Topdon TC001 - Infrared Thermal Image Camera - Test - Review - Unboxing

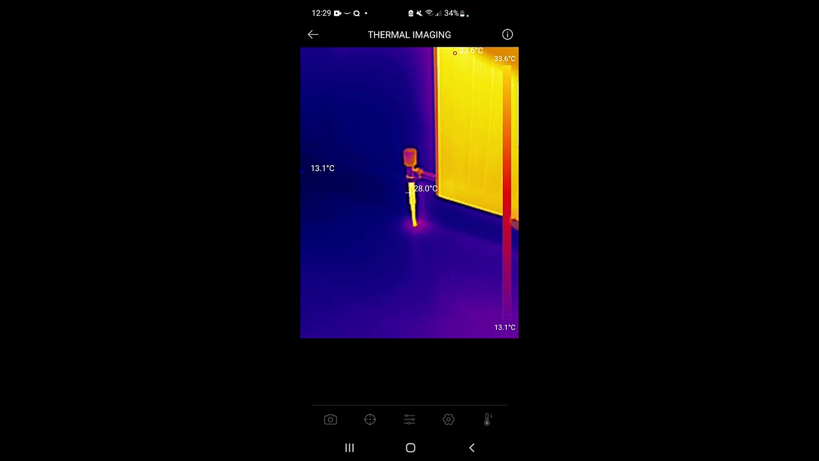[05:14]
On screen: spot 28.0°C, scale top 33.6°C, scale bottom 13.1°C
turned on a few minutes straight away we can have a look at little uses around the house maybe good for plumbers in balancing radiators so we've got the lock shield and the pipes
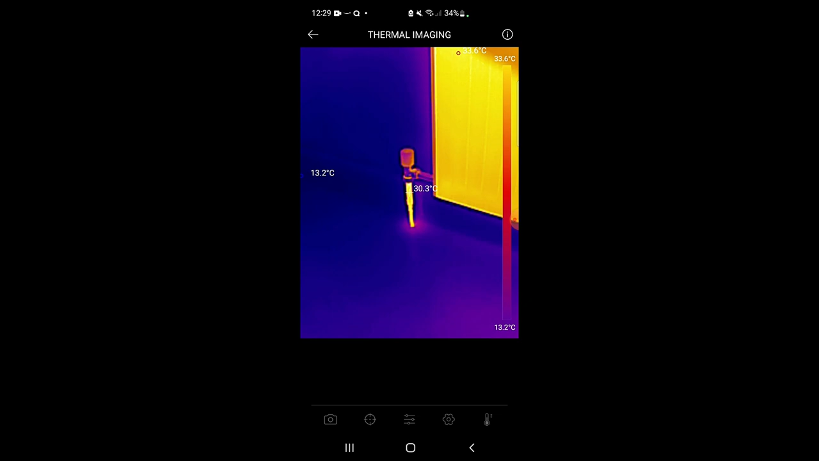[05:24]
On screen: scale top 33.6°C, scale bottom 13.2°C
there showing around about 30 degrees centigrade
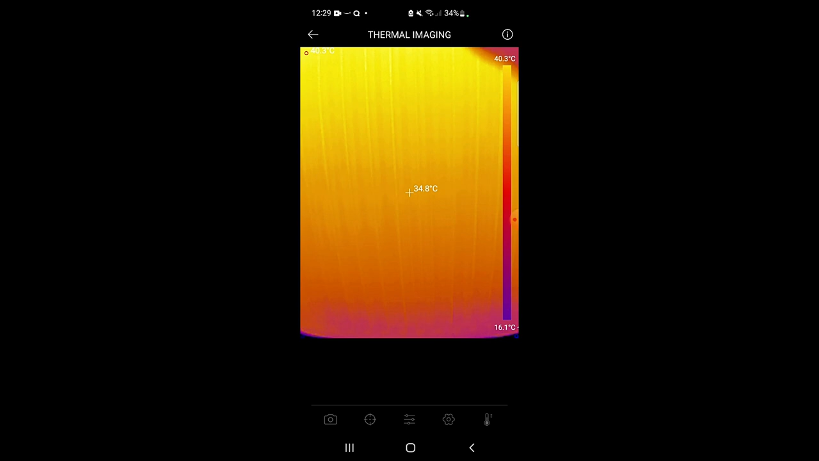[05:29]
On screen: spot 34.8°C, scale top 40.3°C, scale bottom 16.1°C
the radiator itself about 34 degrees and
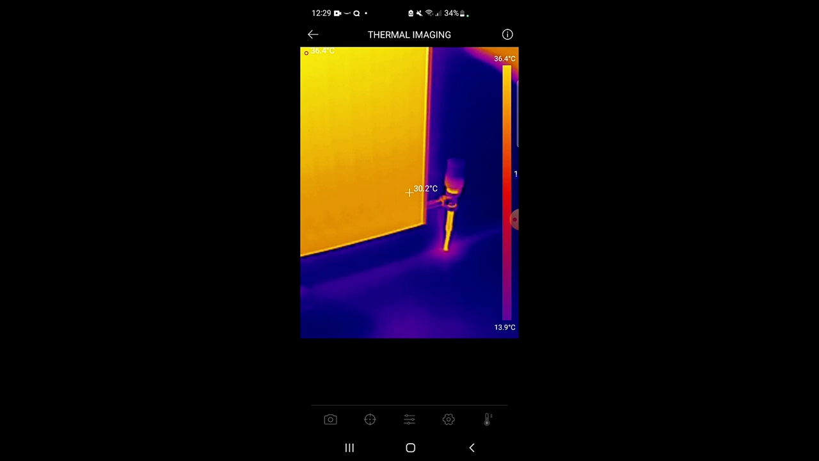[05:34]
On screen: spot 30.2°C, scale top 36.4°C, scale bottom 13.9°C
if you go to the other lock shield and pipe work again around about 30 degrees so that's one use around the home
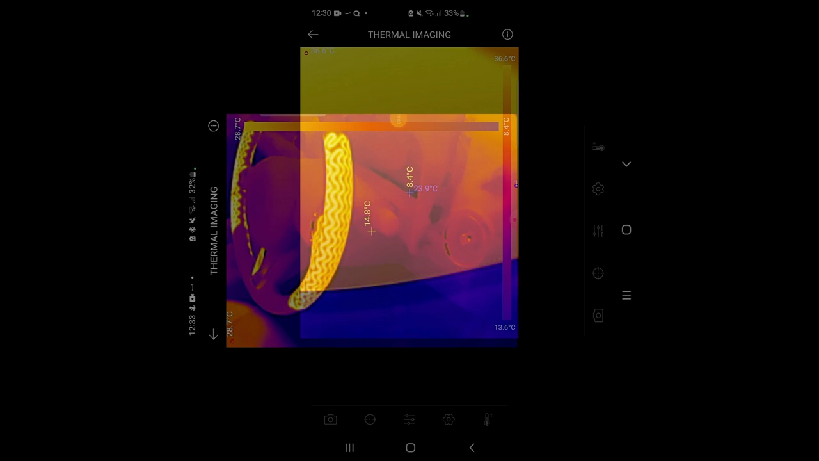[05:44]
here we've got another use where i've put the heated steering wheel on on my car
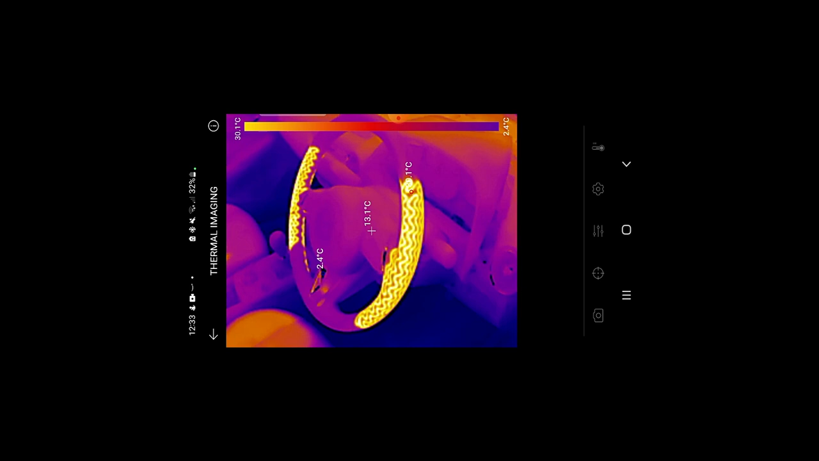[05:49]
On screen: spot 13.1°C, scale top 30.1°C, scale bottom 2.4°C
and as you can see there we've got a temperature of 27 degrees
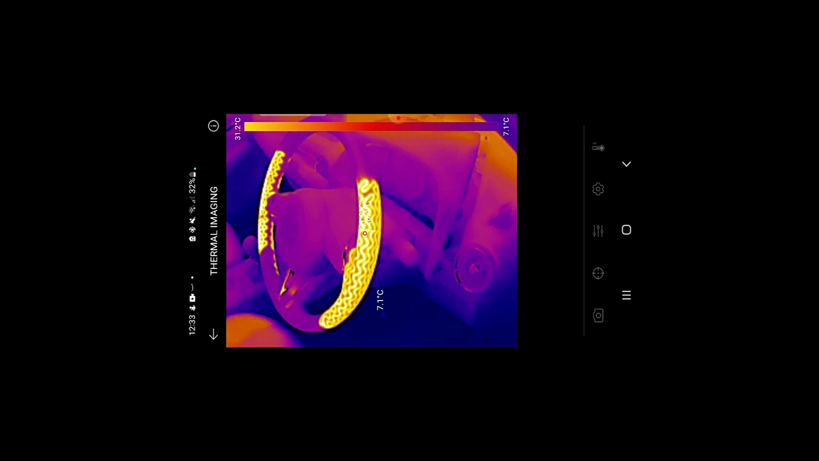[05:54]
On screen: scale top 31.2°C, scale bottom 7.1°C
only two elements on this particular steering wheel it's a mazda my old car with
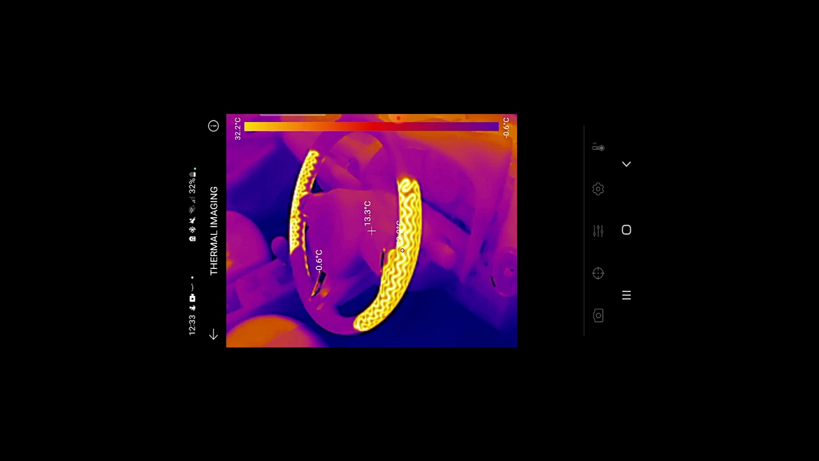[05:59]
On screen: spot 13.3°C, min -0.6°C, scale top 32.2°C, scale bottom -0.6°C
a ford it had a steering wheel that was heated all the way around and as you can see there that's my hand
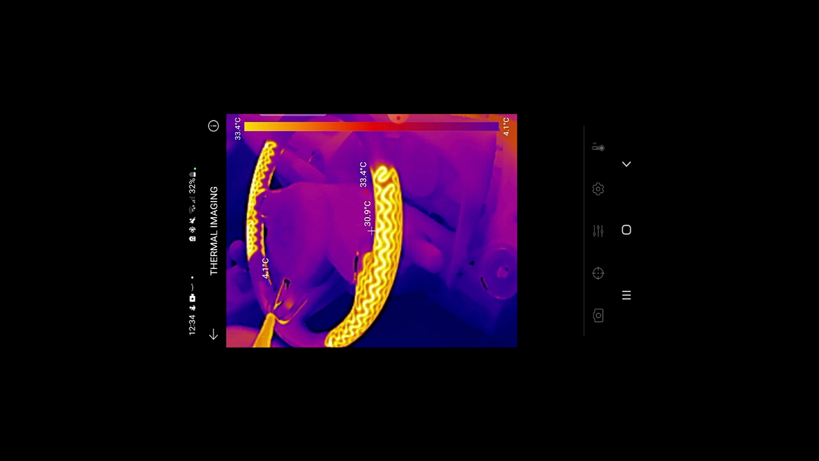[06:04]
On screen: spot 30.9°C, max 33.4°C, scale top 33.4°C, scale bottom 4.1°C
and my finger in the bottom of the screen also leaving a heat trace
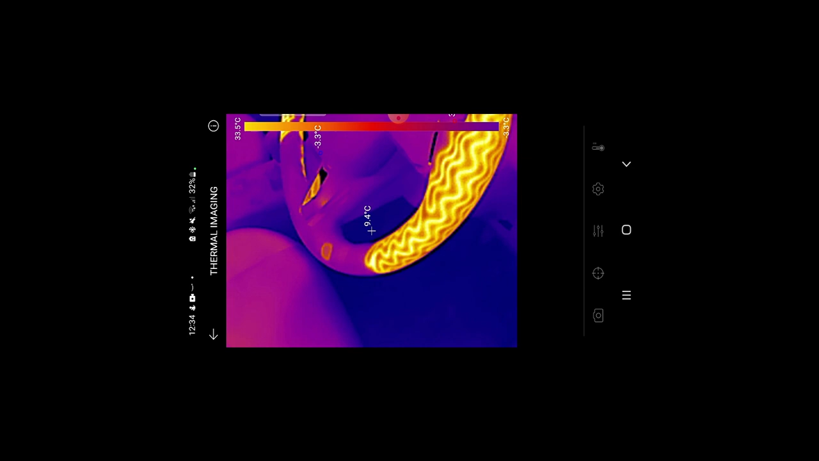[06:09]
On screen: spot 9.4°C
on the steering wheel likewise if i put my hand on the seat
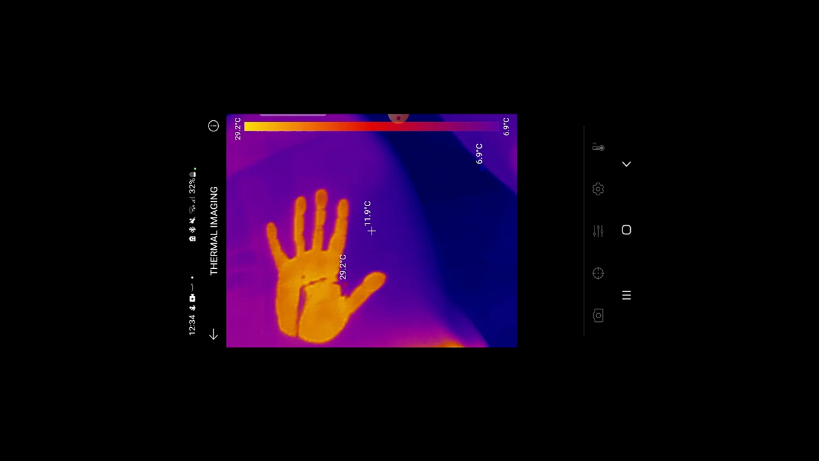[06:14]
On screen: spot 11.9°C, max 29.2°C, min 6.9°C, scale top 29.2°C, scale bottom 6.9°C
it leaves a imprint there what i've also done i put the heated seat on on the passenger side
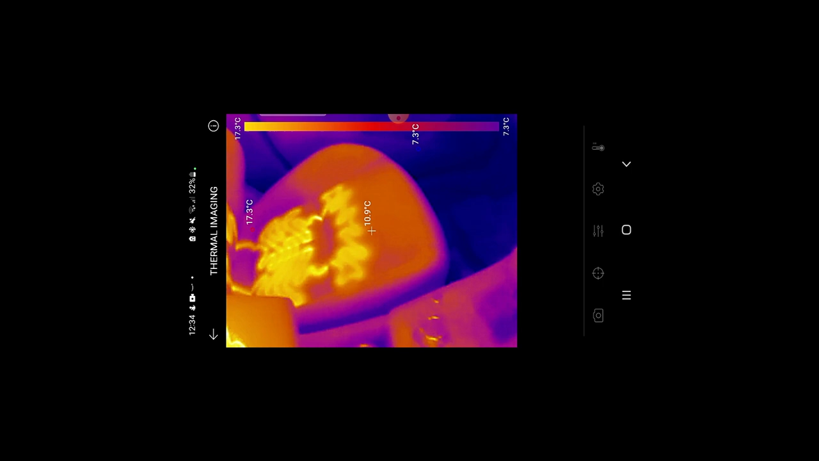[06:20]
On screen: spot 10.9°C, scale top 17.3°C, scale bottom 7.3°C
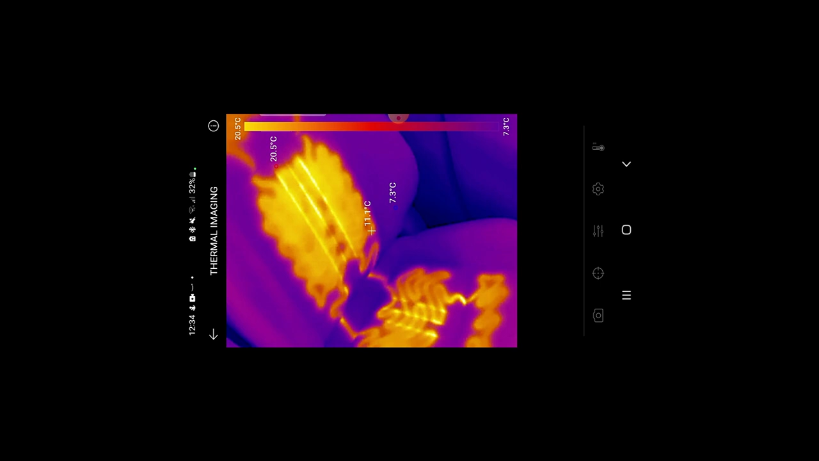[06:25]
On screen: max 20.5°C, min 7.3°C, scale top 20.5°C, scale bottom 7.3°C
and there we can see the two heating pads working okay quite a good little test
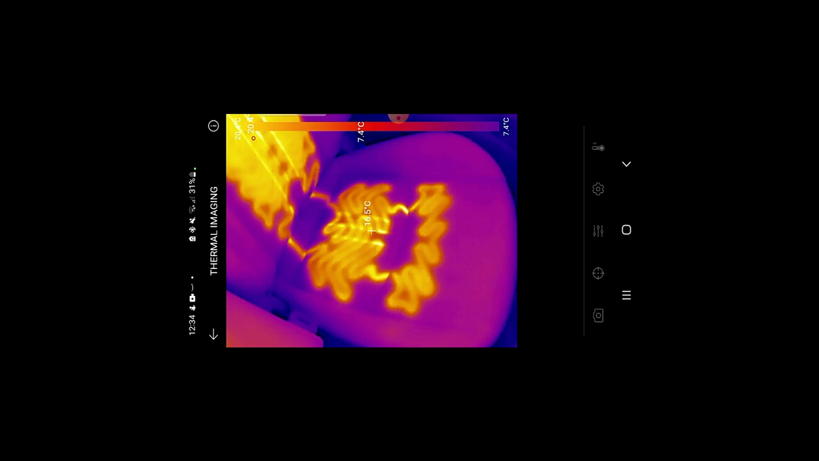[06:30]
there to check to make sure that the heated seat pads are all working okay and what i'll do next i'll put the heated rear screen on and we'll go see if we can see that nice and clearly
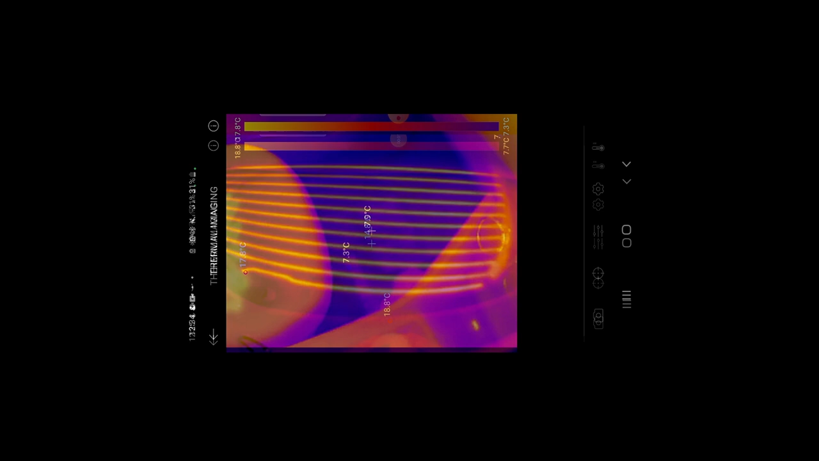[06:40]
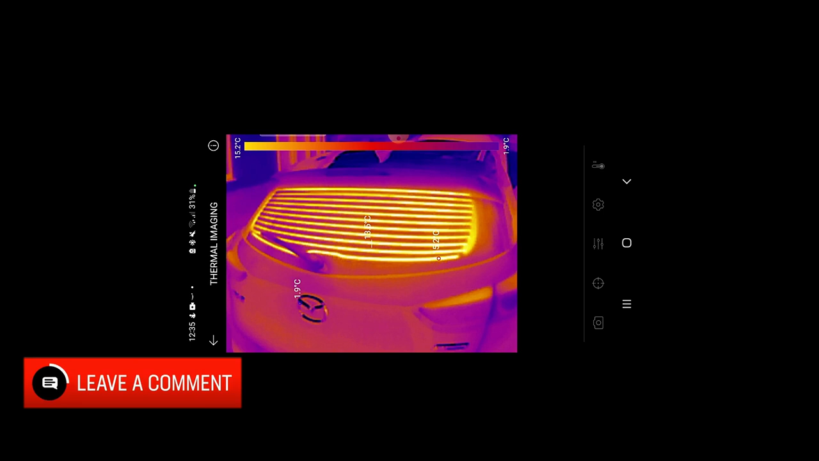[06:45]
there we can see the heated elements of the heated screen working okay so nothing to worry about there no problems there at all everything working good
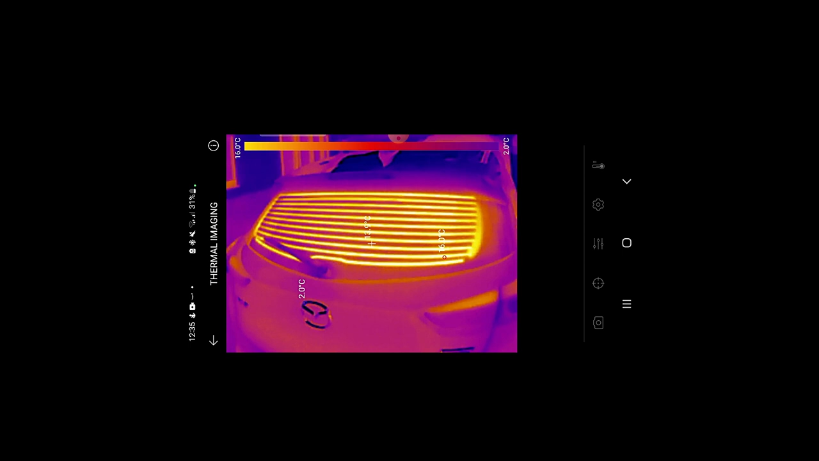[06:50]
On screen: scale top 16.0°C
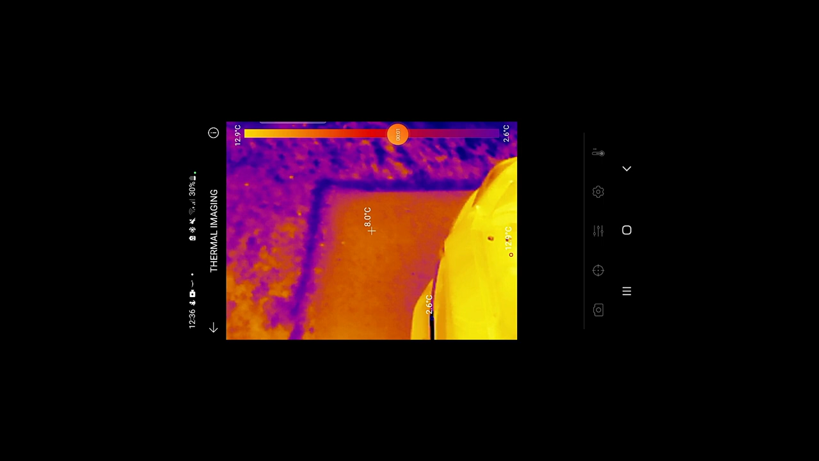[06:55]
On screen: spot 8.0°C, scale top 12.9°C, scale bottom 2.6°C
what i've done now i've lifted the engine bonnet on my car i've got the engine running